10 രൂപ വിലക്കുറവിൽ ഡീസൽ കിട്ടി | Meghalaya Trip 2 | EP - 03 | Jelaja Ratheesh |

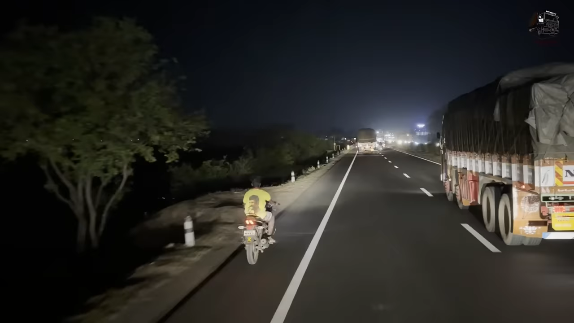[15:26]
നമ്മള് സത്യമംഗലത്തിൽ എന്നിട്ട് ആരെ കണ്ടില്ലല്ലോ. ആ ഇവിടെ ഇതേ ഇടയുണ്ട് കേട്ടോ, ഇവിടെ ഒതുക്കി കേക്കാം. എന്നാ പിന്നെ കടിഞ്ചായൊക്കെ വെച്ച് ഇച്ചിരി ആവിയൊക്കെ പിടിച്ചിട്ട് പോ.
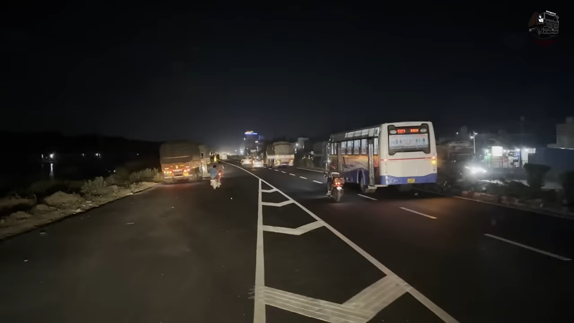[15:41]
ആ മുന്നോട്ട് കയറ്റി നിർത്തിയാലോ, ഈ സൈഡിൽ വെച്ച് അവിടെ ഒരു കടയുണ്ടാണല്ലോ. ആ എന്റെ മുന്നിലെ മതി. ആ ഇങ്ങനെ അടുത്തോണ്ട്.
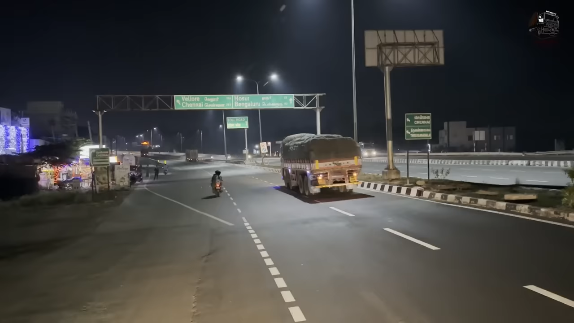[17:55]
കേട്ടോ. ഇനി നമുക്കേ ഇതുണ്ടോ, ഈ ലെഫ്റ്റിലേക്ക് പോകണം കേട്ടോ. സർവീസ് റോഡ് ഇറങ്ങി പോകണം, ചെന്നൈ റൂട്ടിൽ പോകണം.
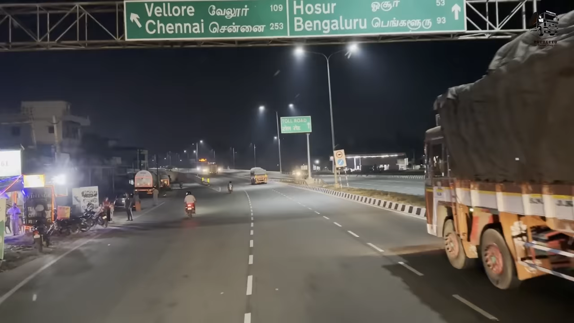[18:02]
ഒസൂർ ബാംഗ്ലൂർ നേരെ ഇവിടെ നിന്ന് ഈ സർവീസ് റോഡിൽ കൂടെ ചെന്ന് ആ പാലത്തിനടിയിൽ കൂടെ റൈറ്റ് തിരിയണം. അതാണ് ചെന്നൈ റൂട്ട്.
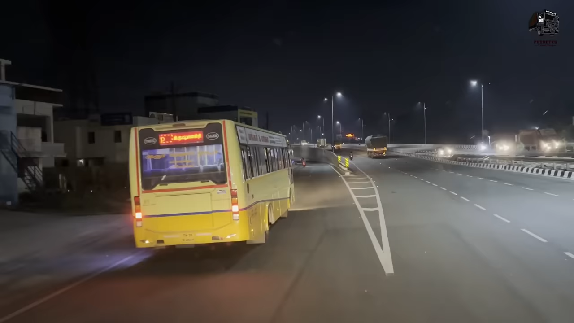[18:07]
അതറിയാലോ അല്ലേ, ഈ വഴി അറിയാം. ആ അപ്പൊ ഈ പാലത്തിനടിയിൽ കൂടെ റൈറ്റ് കേട്ടോ.
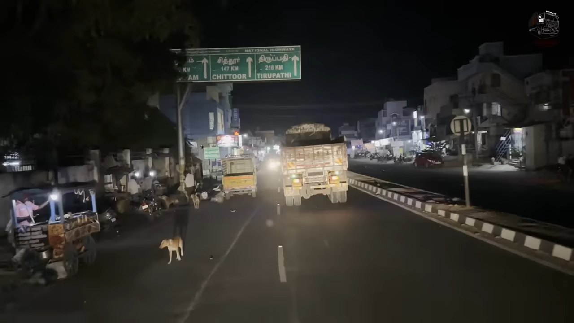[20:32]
ഇതണ്ടേ കുപ്പം, ചിറ്റൂർ, തിരുപ്പതി. ഇതണ്ട ഈ വഴിയേ, ഇതുപോലുള്ള വഴിയാ, വലിയ കുഴപ്പമില്ല വഴി. ഡബിൾ ലൈൻ അന്നേ ഉള്ളൂ, ഫോർ ലൈൻ ഒന്നും അല്ല.
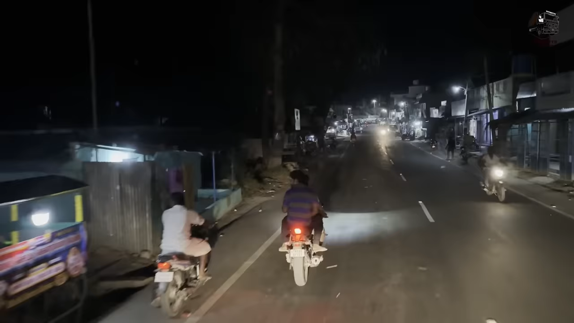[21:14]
അപ്പം നമ്മളെ അധികം താമസിയാതെ തന്നെ നമ്മളിപ്പോൾ തമിഴ്നാട് തീർന്ന് ആന്ധ്രയിൽ കയറും.
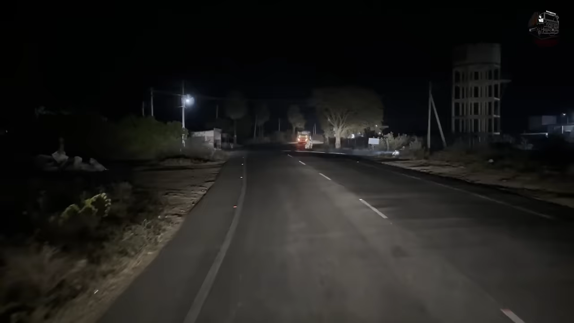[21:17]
ഈ വഴി മുഴുവൻ ഇങ്ങനെ ഒരു ചെറിയ കയറ്റവും ഇറക്കവും വളവും അല്ലേ? അതെ അതെ, രാത്രി ഓടിക്കാൻ പറ്റിയ വഴിയാ.
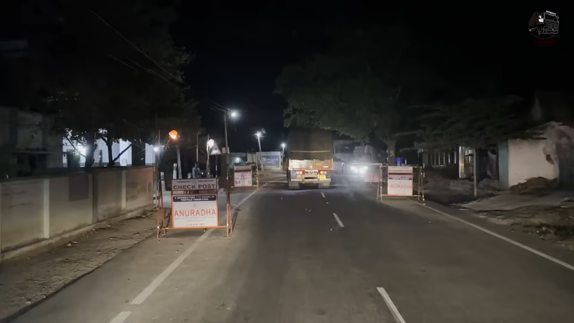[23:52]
ഇതൊരു ചെക്ക് പോസ്റ്റ് ആണല്ലോ, തമിഴ്നാട് ഗവൺമെന്റ് ഫോറസ്റ്റ് ഡിപ്പാർട്ട്മെന്റ് ആട്ടോ, ഫോറസ്റ്റ് ചെക്ക് പോസ്റ്റ് ആണ്.
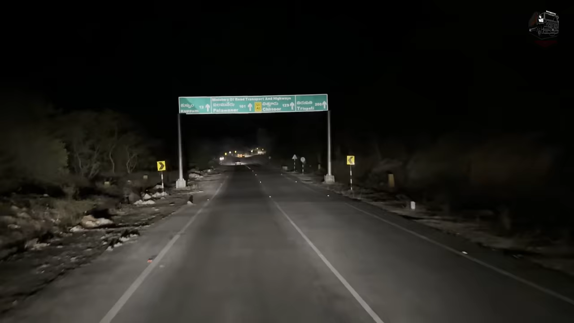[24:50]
കുപ്പം 12, പലംനീർ 101, ചിറ്റോറ് 129, NH 42 കേട്ടോ. നമ്മൾ ആന്ധ്രയിൽ കൂടെയാണ് പോകുന്നത്. ഇപ്പം കയറ്റം എല്ലാം കയറി നമ്മൾ അതിൻ്റെ ടോപ്പിലെത്തി. ഇവിടെ നിന്ന് താഴോട്ട് വീണ്ടും ഇടക്കം വന്നു.
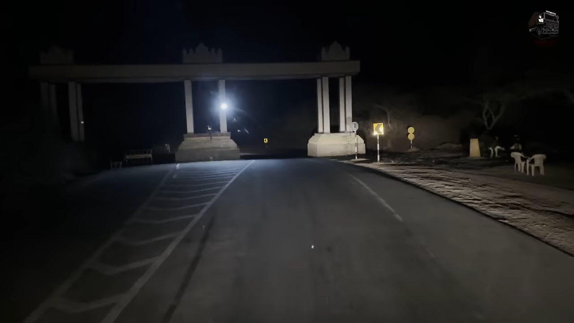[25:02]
ഇവിടെ നിന്ന് ഇറക്കം ഉണ്ടോ? ഇവിടെ ഒരു ടണൽ ഉണ്ടാക്കിയെന്നല്ലായിരുന്നു അല്ലേ?
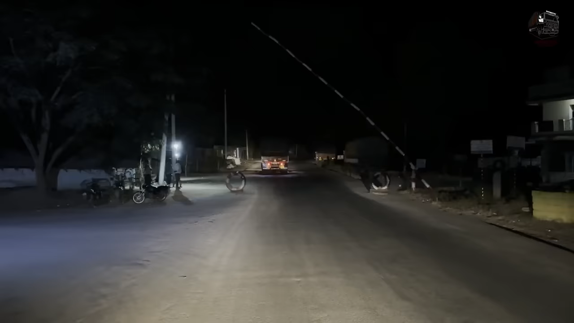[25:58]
ഇവിടെ വേറെ വണ്ടികളൊക്കെ പോകുന്നുണ്ട്, ഇവിടെ നിർത്തുന്ന പോലും ഇല്ല. നമ്മളീ കേരള വണ്ടിയൊക്കെ ആയതുകൊണ്ട് ഇവർ എവിടെ നിന്ന് വെച്ചാൽ 200 രൂപ ഒരു വണ്ടിക്ക് എൻട്രി വേണമെന്ന്, തരാൻ പറ്റത്തില്ലെന്ന് പറഞ്ഞു.